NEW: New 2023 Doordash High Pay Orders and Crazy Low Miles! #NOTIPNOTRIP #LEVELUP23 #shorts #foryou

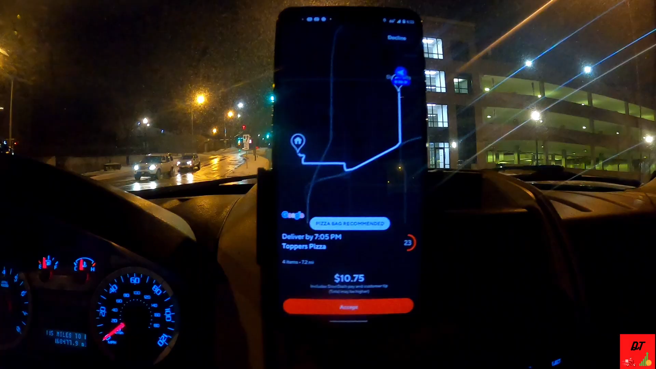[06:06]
$10.75 for 7.2 miles. But that's really $9.75 because they just snuck in a dollar peak pay.
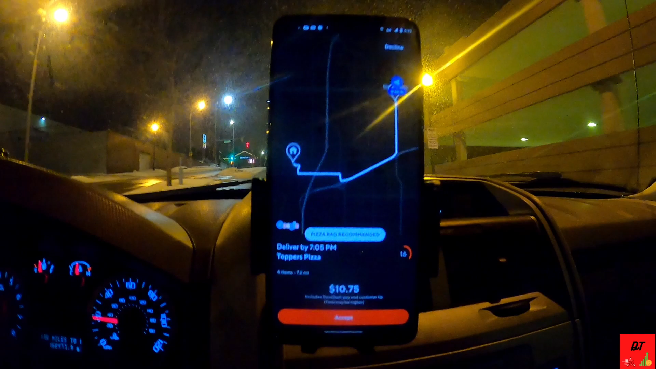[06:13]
But you know what? It's all good. That one is taking me over to the area where I just came from. So this is a dash along the way.
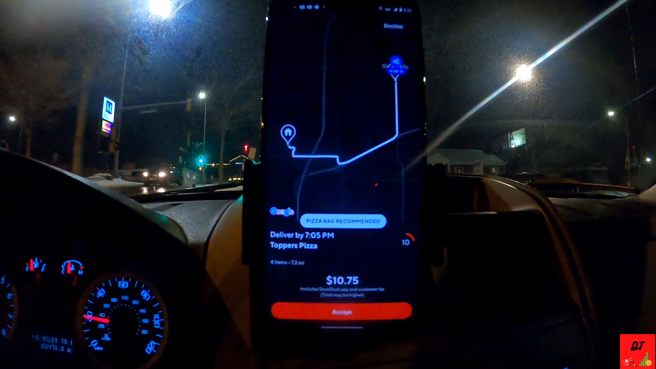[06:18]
So I'll accept it. We got our pizza dropped off. $10.75 what we're showing. And $13.50 is what we get.
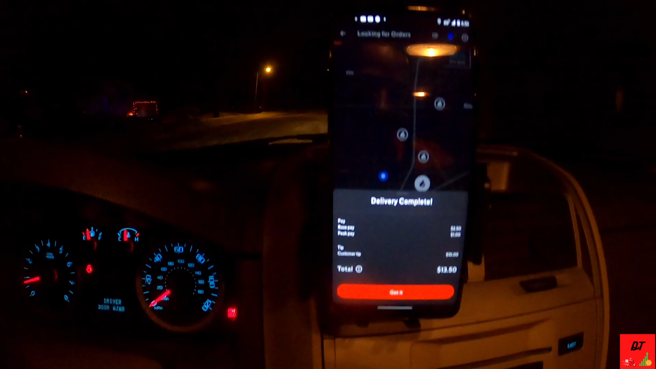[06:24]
$10 tip on that one, guys. Giving me a chance to stop. Look at that.
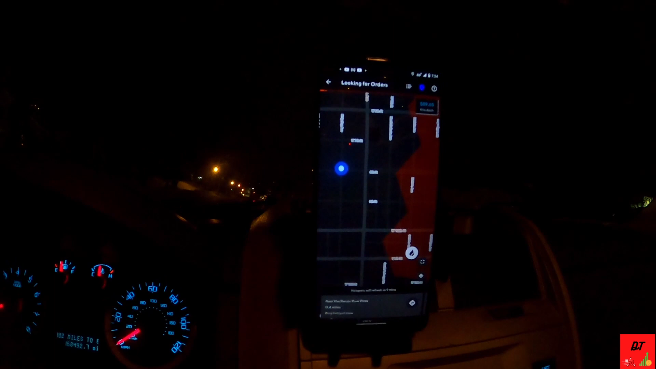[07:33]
Not bad. Let's see if we can get another catering order. Yes, sir. We right back at Outback Steakhouse. Look.
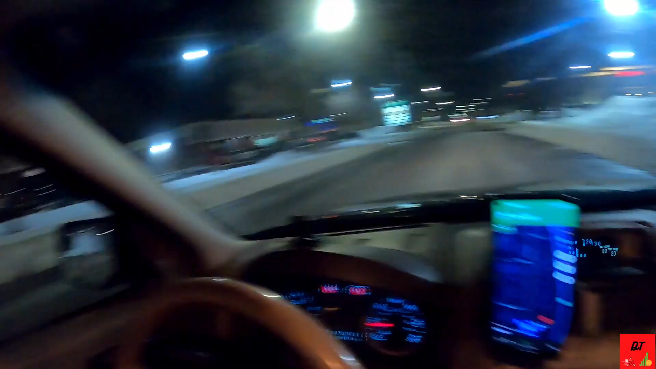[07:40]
Just got an offer. $8.
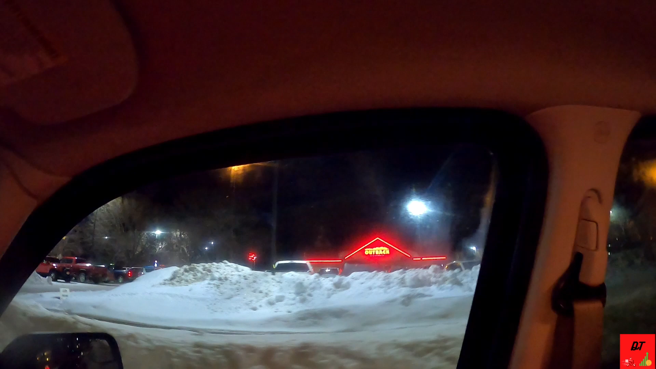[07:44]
Two miles. Man, I'm fishing for catering orders, but you know what?
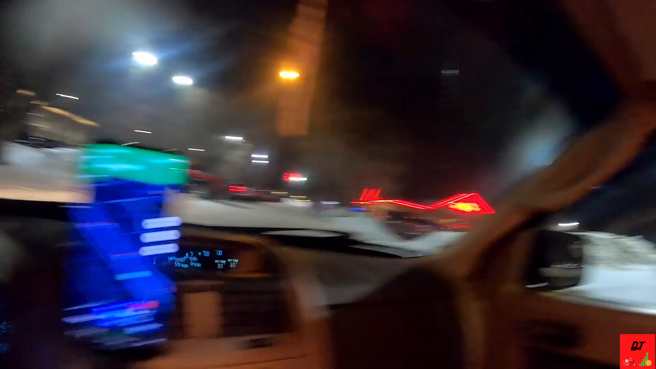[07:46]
I said $8. Two miles. If it was anywhere else, I'd have been like, no, but it's Outback. And those two miles keeping me right here close to Outback. So I'm going to go ahead and knock that out. I can come right back and come back to Outback. Post up. Pull in. Back.
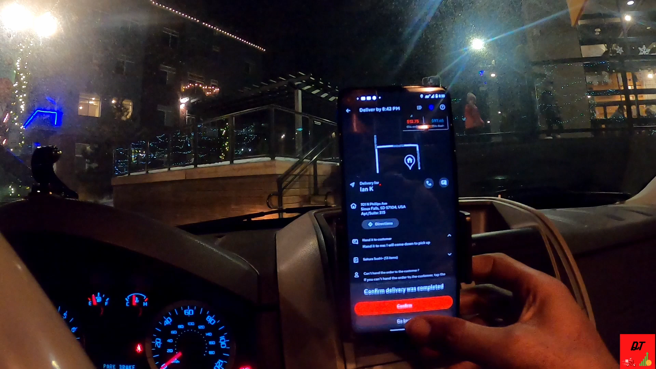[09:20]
Let's see if $12.75 change. $20.44. Nice. I like it.
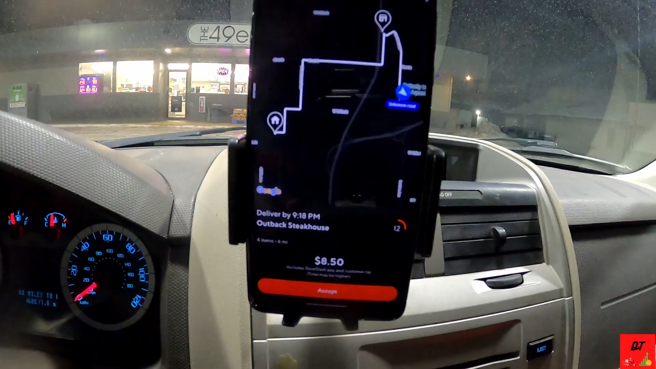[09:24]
I like that 8.54 items. Look like we heading back to Outback. Let's get it.
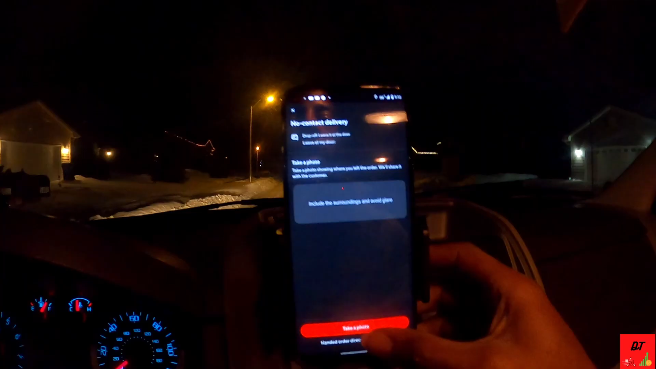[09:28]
Alrighty. Got that Outback Steakhouse dropped off.